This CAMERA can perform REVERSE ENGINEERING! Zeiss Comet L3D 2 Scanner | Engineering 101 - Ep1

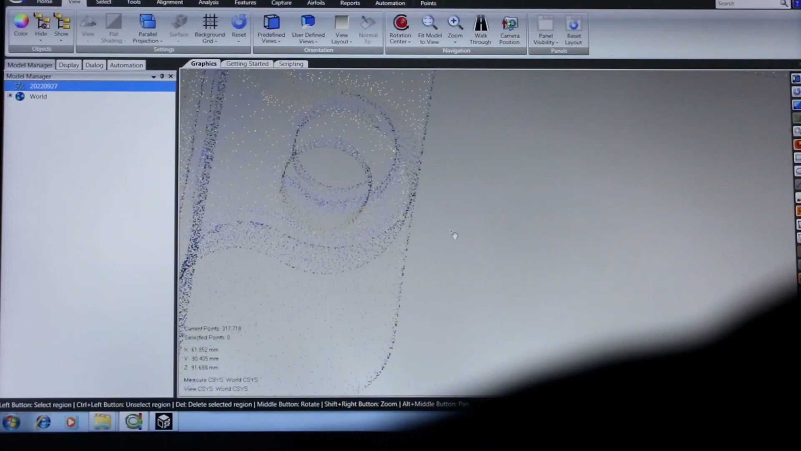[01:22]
These points are fed into specialized software,
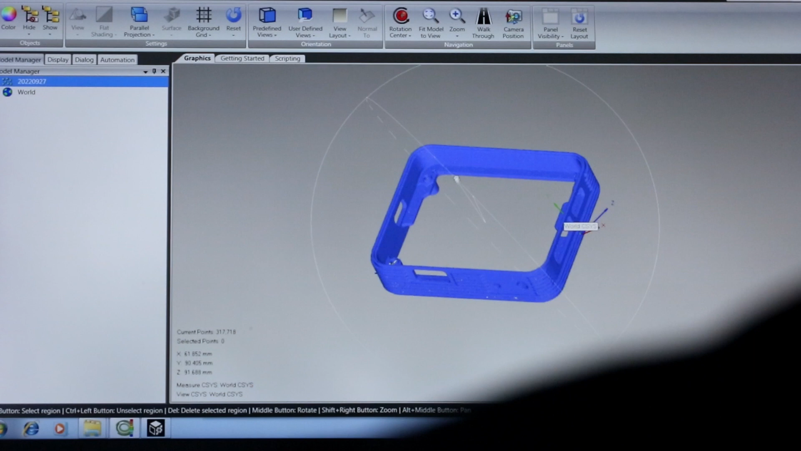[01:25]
which creates a point cloud, and from this cloud, a complete 3D CAD model of the part can be easily constructed.
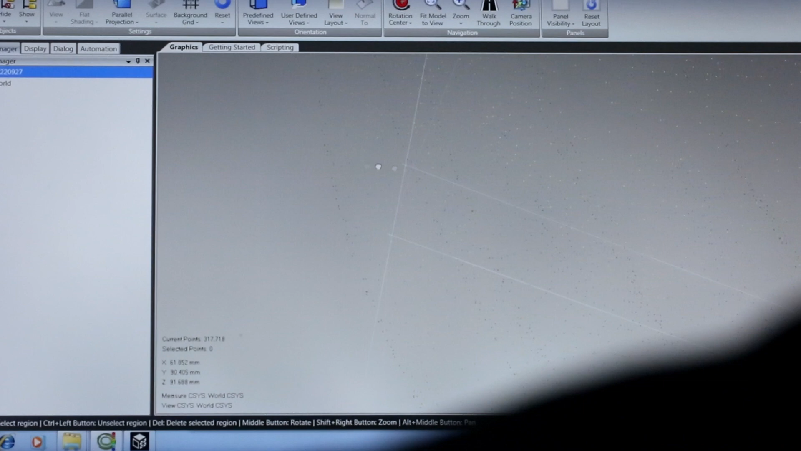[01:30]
We typically take the model generated from the Zeiss and compare it to the CAD file supplied by the customer.
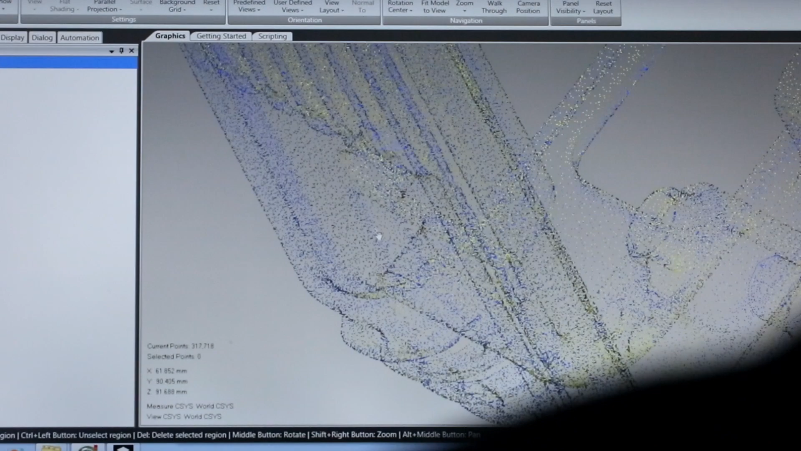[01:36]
The model can be rotated until it achieves a best fit with the reference,
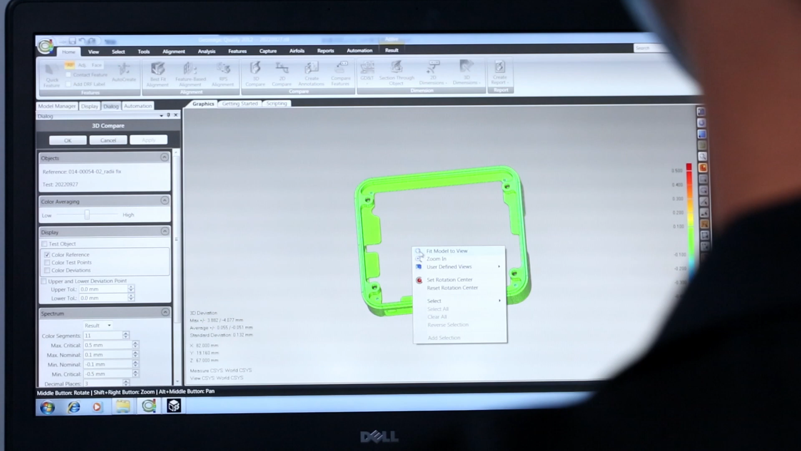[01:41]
and from there we can identify any discrepancies.
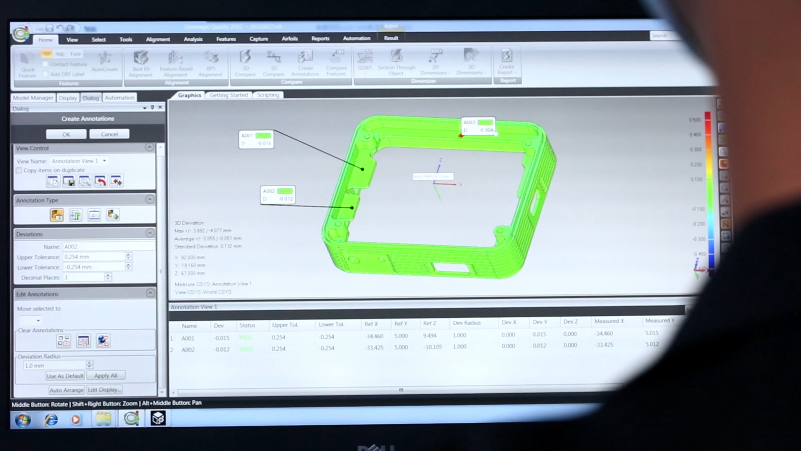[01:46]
This approach is ideal for plastic injection molded parts. That's because they are often subject to very minor warping, shrinkage, or other distortions that are hard to measure conventionally,
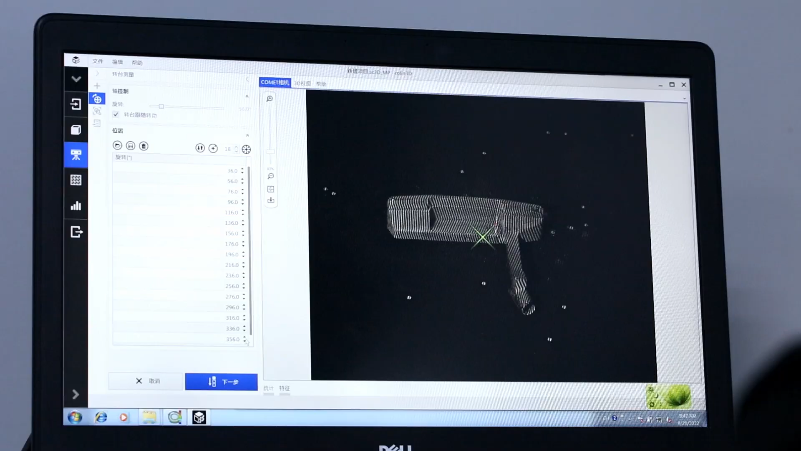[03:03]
and then reverse engineer it by deconstructing
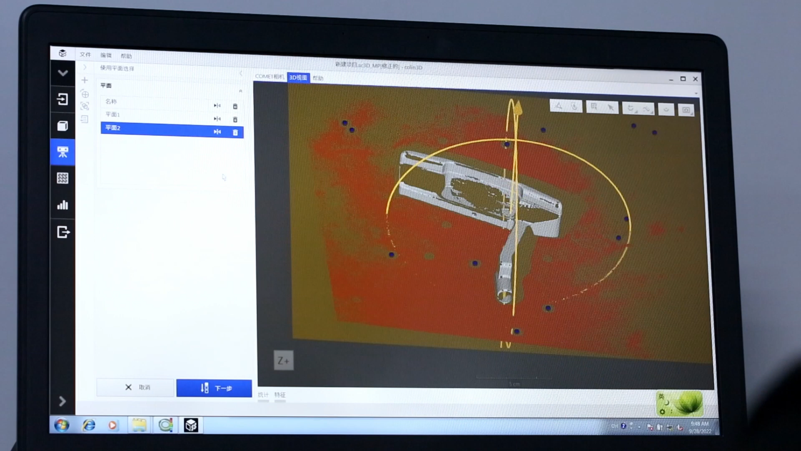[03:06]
individual segments using the graphical software interface.